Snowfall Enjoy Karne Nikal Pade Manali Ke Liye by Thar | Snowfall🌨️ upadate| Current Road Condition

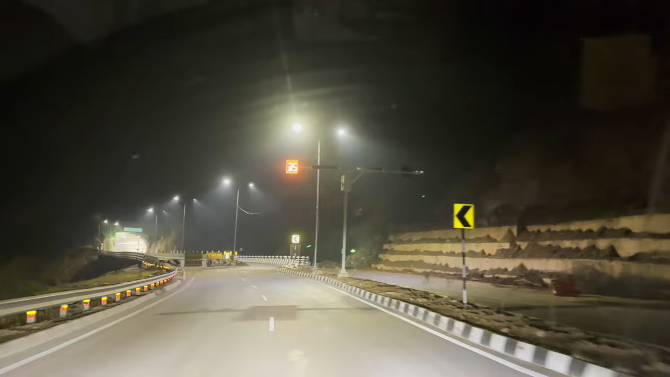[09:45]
50 की स्पीड लिमिट है इसकी, बहुत सारे लोगों को नहीं पता तो उनको बता दूं। बाकी अभी सामने है टनल नंबर 2, इसमें ड्राइव करने का है ना अपना ही मजा है यार।
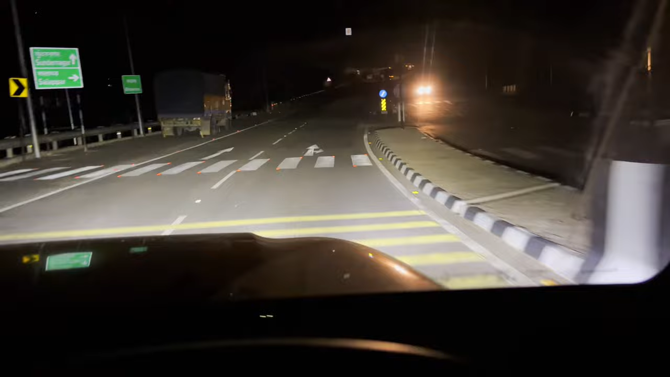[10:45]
तो आप लोग आओ भाई एंजॉय करो, और ये मनाली तो मेरी फेवरेट डेस्टिनेशन है, यहाँ तो मैं बार बार आता हूँ, इसलिए रोड अच्छे होते हैं ना तो फिर मेरे को और अच्छा लगता है। तो दोस्तों 449 और हम लोग पहुंच गए भाई सुंदरनगर।
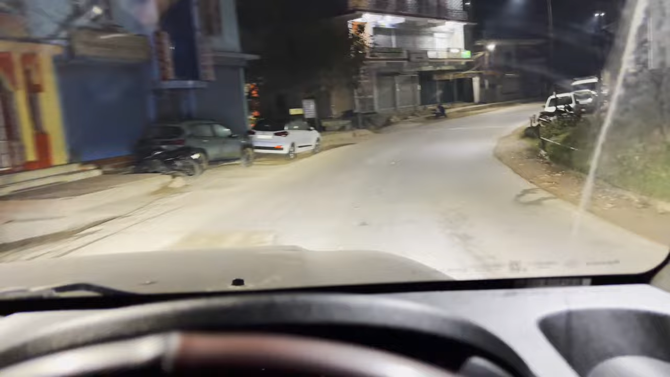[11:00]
जैसे ही हिमाचल में स्टार्ट होते हैं वो यहाँ से लेके और सुंदरनगर तक का भाई एक नंबर का रोड हो रखा है, बिल्कुल ही फर्स्ट क्लास हाईवे है, मजेदार।
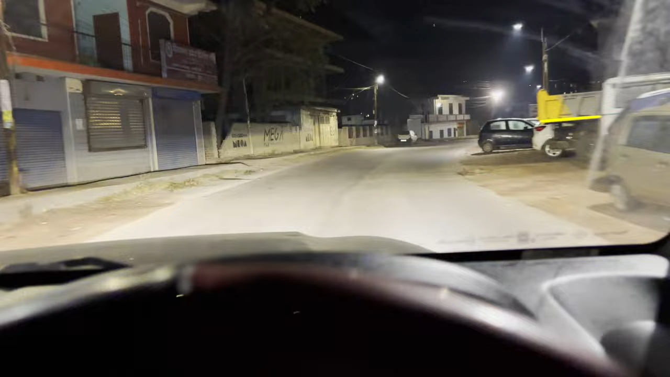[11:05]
और इसके बाद आएगा मंडी, मंडी के बाद पंडो वाला जो रोड है उस पे थोड़ी प्रॉब्लम हो सकती है, जैसा भी होगा आप लोगों को पूरी डिटेल दूंगा।
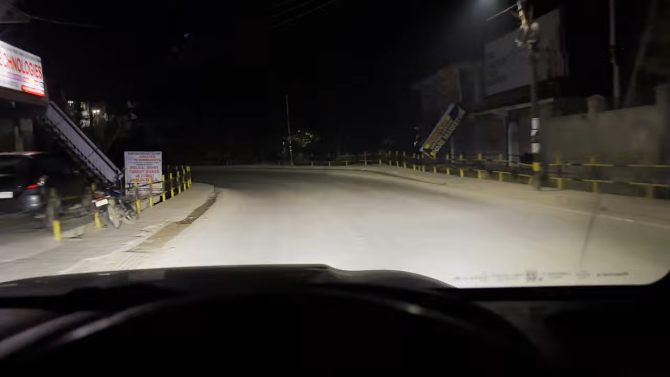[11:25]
लेकिन अगर रोड पे चलाने में कंफर्टेबिलिटी देखो ना तो मैं हैरियर के मुकाबले तो भाई कुछ भी नहीं है।
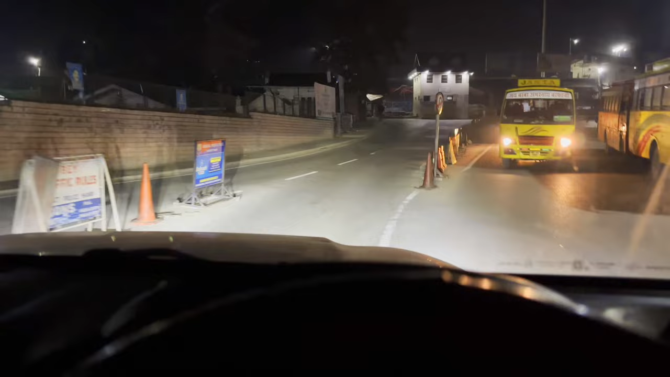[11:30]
दोस्तों 524 और हम लोग पहुंच गए भाई मंडी।
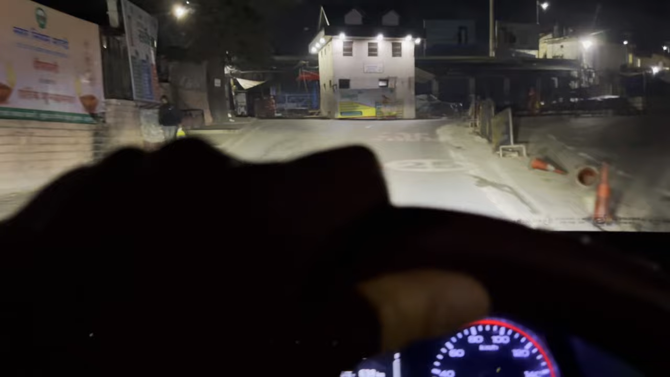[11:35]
अब यहाँ से आगे का थोड़ा रास्ता खराब होगा,
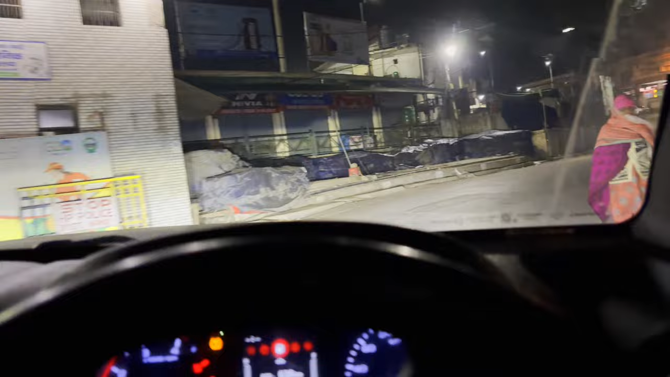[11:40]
लेकिन अब हम सुबह सुबह अर्ली मॉर्निंग पहुंच गए तो ट्रैफिक से भी बच जाएंगे और होपफुली जल्दी मनाली पहुंच जाएंगे।
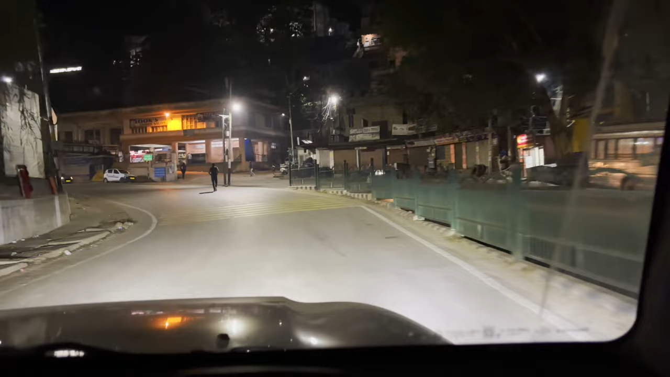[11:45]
तो हम लोग आराम से चल रहे हैं, लेकिन टाइम अभी 5:20 ही हुआ है और ट्रैफिक बिल्कुल भी नहीं है,
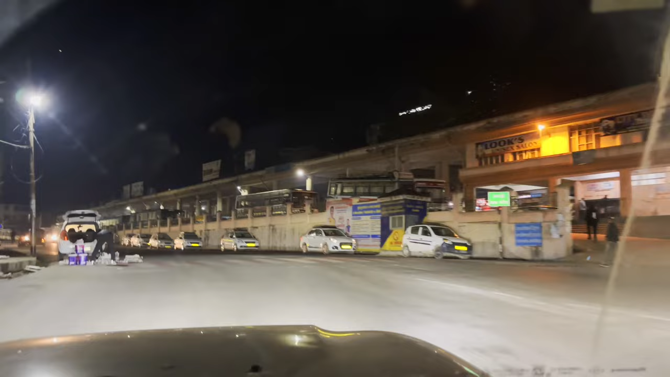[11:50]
तो आप लोग भी इस हिसाब से चलोगे ना तो ट्रैफिक जैम से तो श्योरली बच जाओगे।
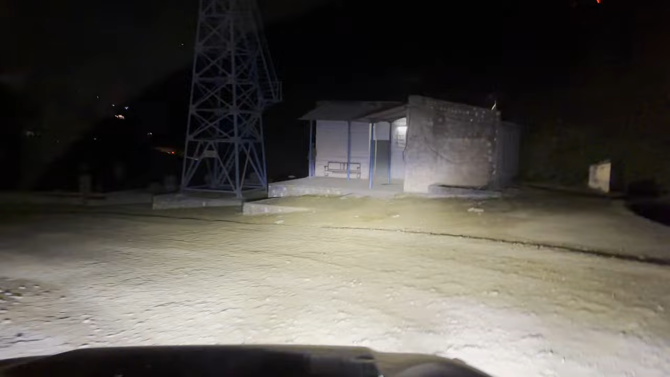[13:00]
तो आप लोगों को इससे बचना है तो आप अर्ली मॉर्निंग आओगे ना तो बच जाओगे, नहीं तो इस पैच पे है ना सबसे ज़्यादा टाइम लगता है,
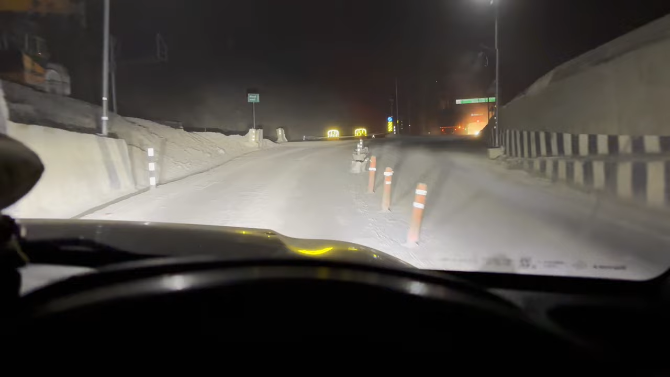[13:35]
अभी आप लोगों के सामने दिख रही होगी टनल नंबर, मैं बता देता हूँ कौन सा है ये टनल नंबर 11। यहाँ तक बिल्कुल ख़राब रास्ता है भाई,
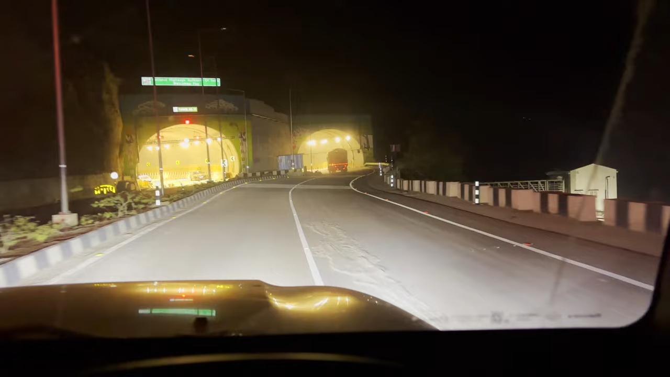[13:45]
जो असली टाइम लगेगा ना यहाँ पे ही लगेगा, क्योंकि वो डाइवर्जन भी दिया हुआ है और बीच में बिल्कुल ख़राब है रास्ता। बाकी ये एक ही गाड़ियाँ निकल जाती हैं, अगर आप सुबह सुबह अर्ली मॉर्निंग आओगे तो आप ट्रैफिक जैम से बच जाओगे।